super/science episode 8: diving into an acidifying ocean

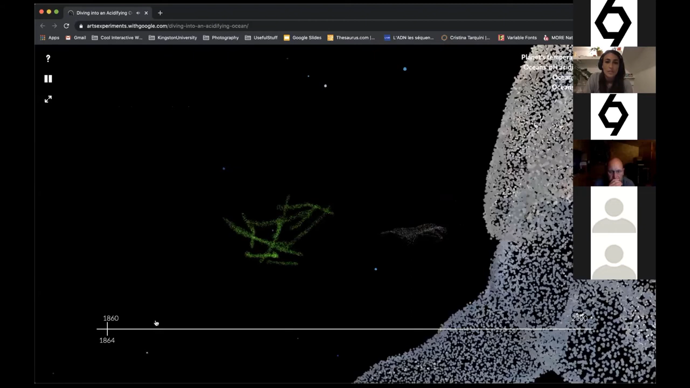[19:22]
itself um has a as a timeline at the bottom